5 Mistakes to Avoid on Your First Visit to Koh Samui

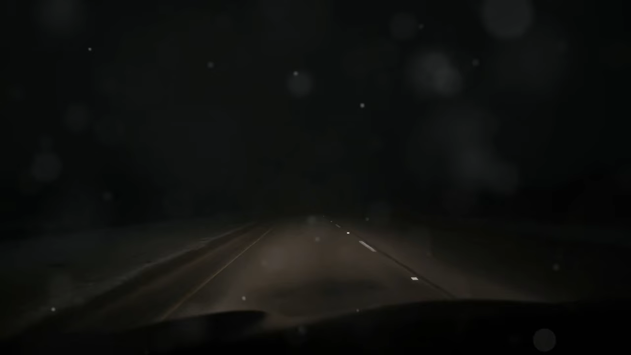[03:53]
And whatever you do, don't drive at night if you can avoid it. The darkness adds another layer of danger. The roads are poorly lit, and visibility is even worse.